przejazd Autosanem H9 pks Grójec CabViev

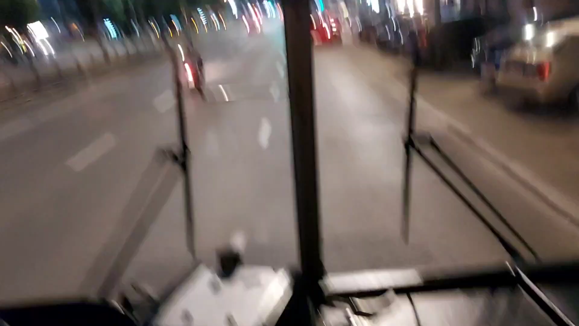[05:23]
Wtedy to była klimatyzacja, to otwarte okno. Wyjeczniki takie działały. Szanowni Państwo, przystanek Plac Narutowicza! Można przejść na festiwal tramwajów, który widzimy po lewej stronie.